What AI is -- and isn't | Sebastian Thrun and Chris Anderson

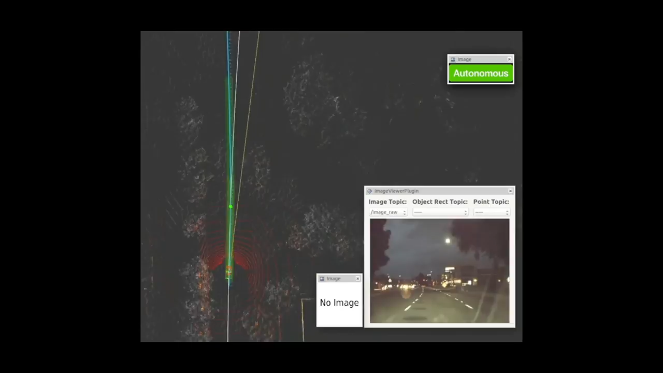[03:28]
This is a drive of a self-driving car that we happen to have at Udacity and recently made into a spin-out called Voyage,
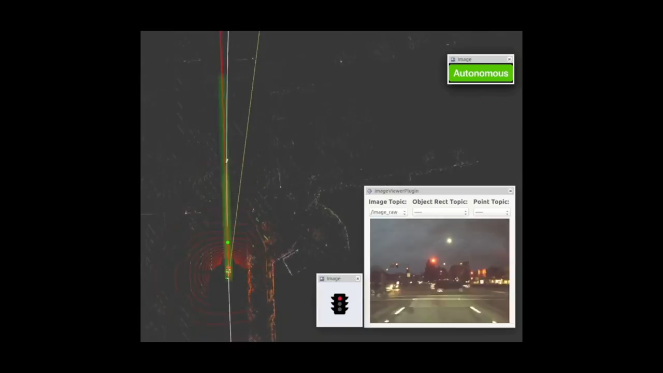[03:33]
where we use this thing called deep learning to train a car to drive itself.
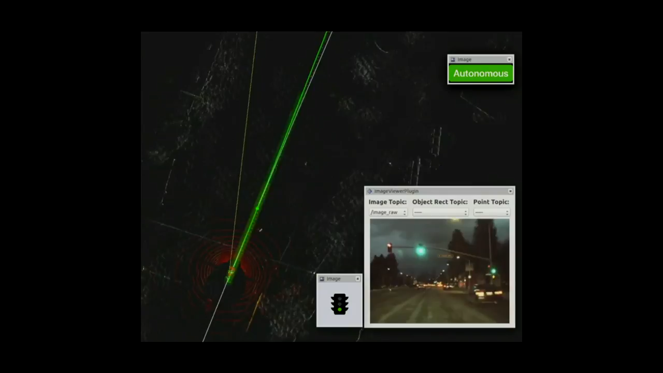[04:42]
But almost all the interesting work is happening on the camera image now. We're really shifting over from precision sensors like radars and lasers into kind of very cheap commodity sensors.
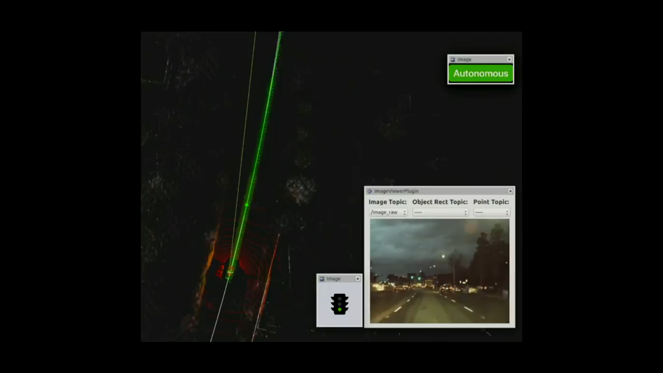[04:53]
A camera costs less than eight dollars. And that green dot on the left thing, what is that? Is that anything meaningful?